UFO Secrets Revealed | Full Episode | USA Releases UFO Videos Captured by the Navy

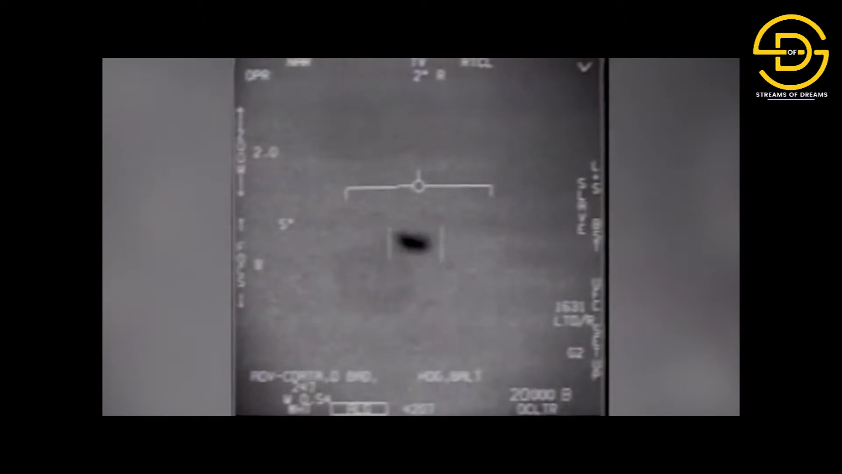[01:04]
ആകാശ പ്രതിഭാസങ്ങൾ ചിത്രീകരിക്കുന്ന 3 വീഡിയോകൾ US പ്രതിരോധ വകുപ്പ് ഔദ്യോഗികമായി പുറത്തിറക്കി. US നേവി ചിത്രീകരിച്ച വീഡിയോകളാണിത്. ഈ കാര്യങ്ങൾ 2004 2015 സംഭവിച്ചത്.
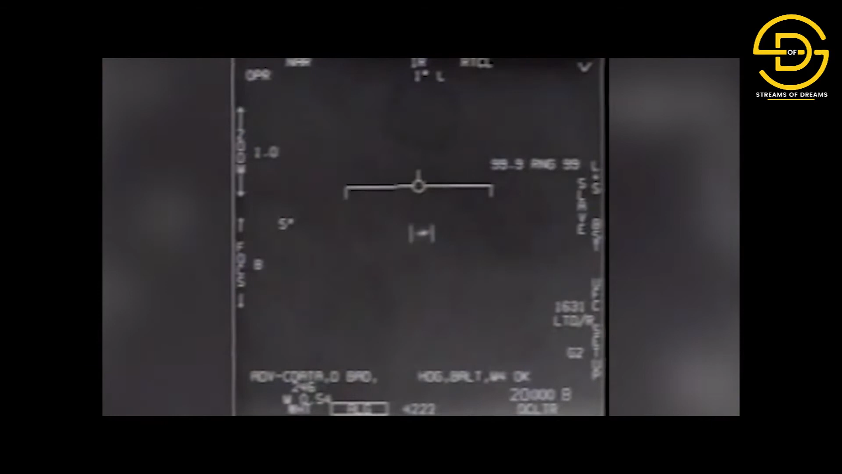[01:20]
എന്നാൽ 2017 പെന്റഗണിൻ്റെ നിഗൂഢമായ UFO പ്രോഗ്രാമിനെ കുറിച്ചുള്ള ഒരു 1 പേജ് സ്റ്റോറി ന്യൂയോർക്ക് ടൈംസ് പ്രസിദ്ധീകരിക്കുന്നതുവരെ ഈ വീഡിയോകൾ പരസ്യമായി പ്രത്യക്ഷപ്പെട്ടില്ല.
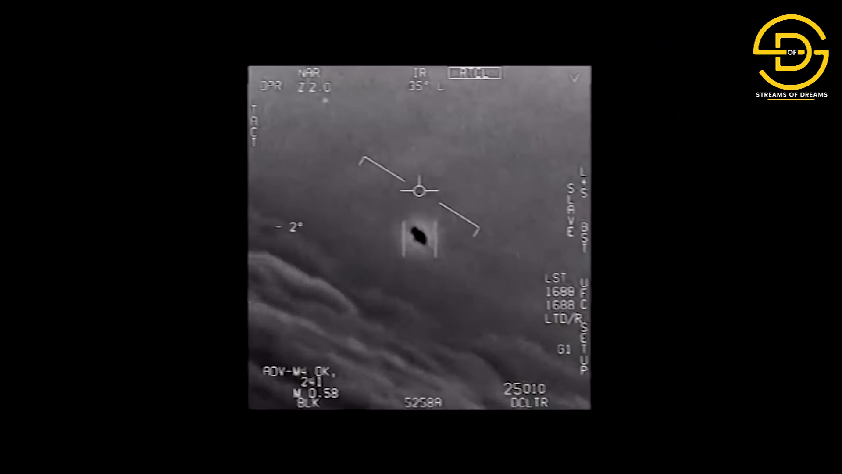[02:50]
That's not our LNS though, is it? It's not. That is an LNS, dude. Well, if there's like... Look at that thing! It's rotating.